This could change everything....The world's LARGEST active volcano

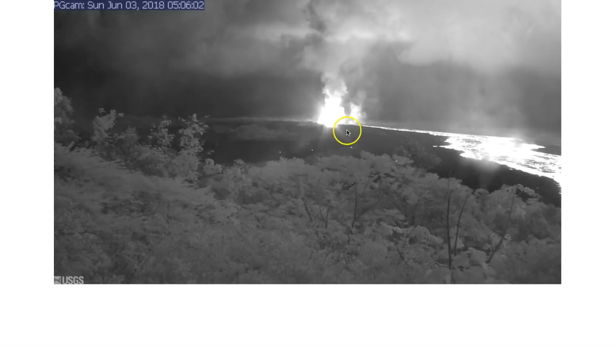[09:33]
This is down below Kilauea. And as you can see, this is from the overnight hours. And the fountain is still spewing lava. And it's all moving east, southeast. In fact, let me update this. It's probably daytime by now. Yeah, it's daytime.